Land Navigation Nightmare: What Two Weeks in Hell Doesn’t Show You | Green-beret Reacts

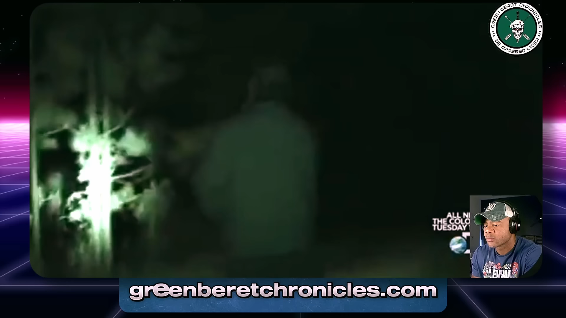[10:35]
They might hear me coming, but they ain't gonna see me coming. Another candidate is using his flashlight. Now the biggest thing with this, guys, is instead of trying to cheat the system, just show up and do the right thing.
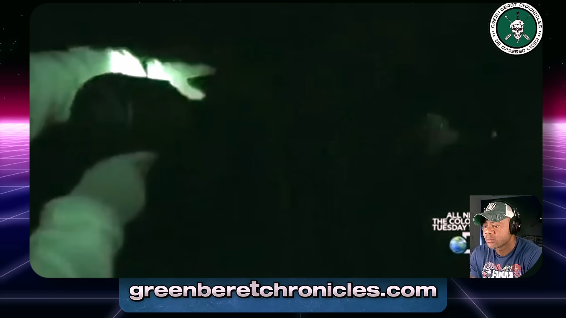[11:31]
Do this in a war zone, and it attracts the enemy from miles away.
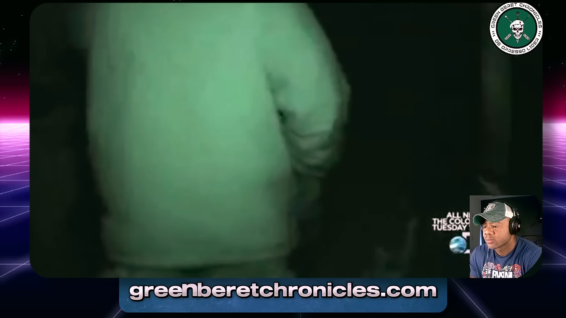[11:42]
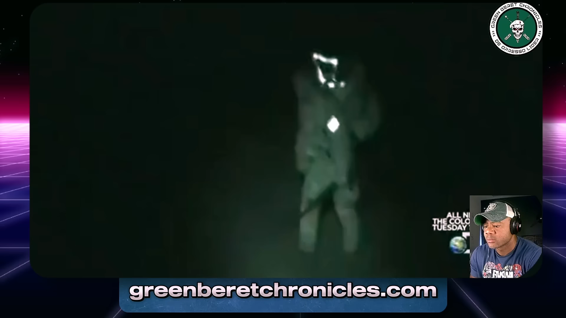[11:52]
The candidates are spread out over miles of dark and treacherous terrain. Heavily outnumbered, the cadre needs something to even the odds.
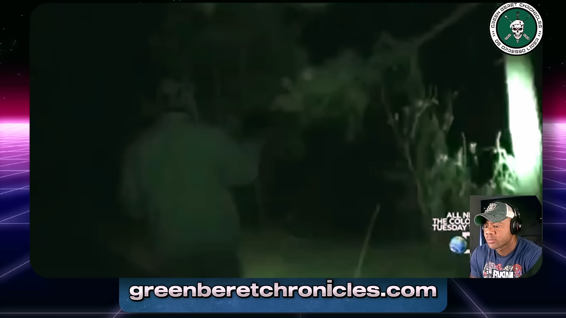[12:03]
Let's go get them. You can run, but you can't hide. What's that? What is your roster number?